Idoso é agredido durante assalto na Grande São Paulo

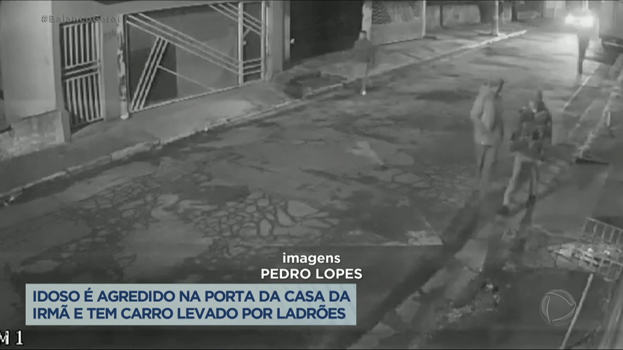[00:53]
Perto do caminhão está o terceiro. Do outro lado da calçada, o quarto. São todos criminosos. A vítima deles está dentro desse carro branco e será abordada em instantes.